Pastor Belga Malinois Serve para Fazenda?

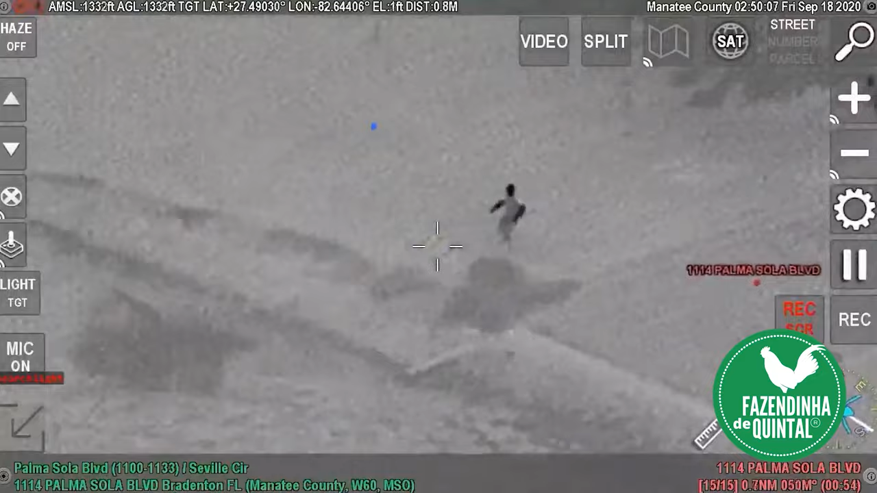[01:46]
que mostra um Pastor Malinois indo buscar o bandido dentro d'água.